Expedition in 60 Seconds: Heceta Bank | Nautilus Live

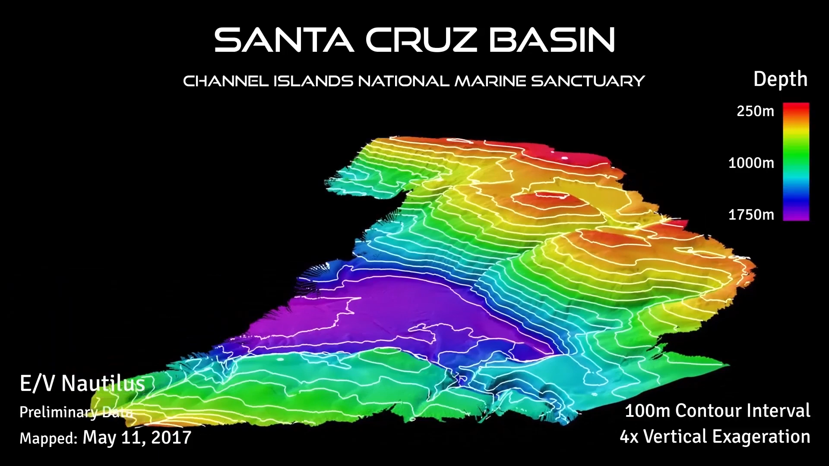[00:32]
We'll use the multi-beam echo sounder to create bathymetric maps.
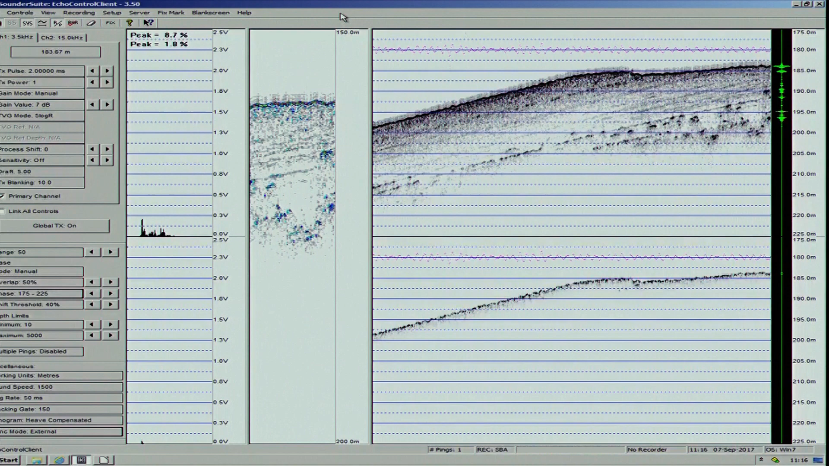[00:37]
We'll use the 3.5 kilohertz sub-bottom profiler to see in a cross section below the sediments and see the layers of sediments.